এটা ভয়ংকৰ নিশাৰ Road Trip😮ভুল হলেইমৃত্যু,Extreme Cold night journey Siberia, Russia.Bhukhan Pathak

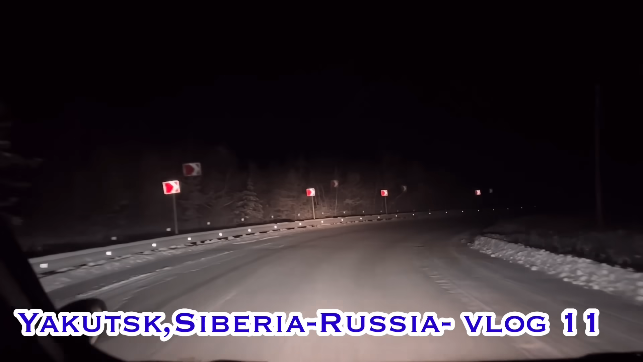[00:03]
দেখিছে বাহিরত কি ভয়ঙ্কর অন্ধকার, বাহিরত তাপমাত্রা -53 পৰা -55তকৈও বেছি হ'ব পাৰে।
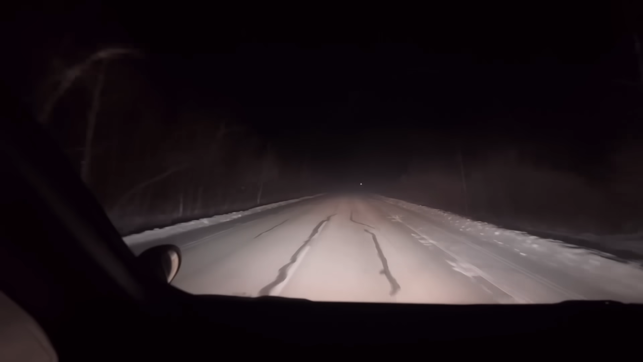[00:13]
চাৰিওফালে জঙ্গল, নাই দূৰ দূৰণলৈকে বেলেগ গাড়ী, নাই 150 কিলোমিটাৰ ধৰি কোনো মানুহৰ ঘৰ। এই অৱস্থাত যদি আপোনাৰ গাড়ী বেয়া হয় আপোনাৰ কি হ'ব? আহক এই ভয়ানক যাত্ৰাটোত কি ঘটিল আপোনালোকক দেখাও।
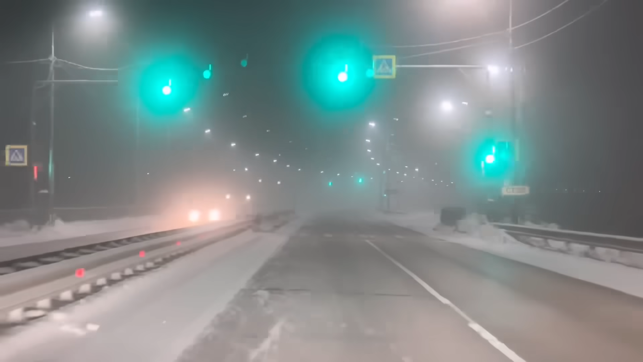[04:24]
বরফ চাওক, বরফ দুবার রাস্তা চাওক,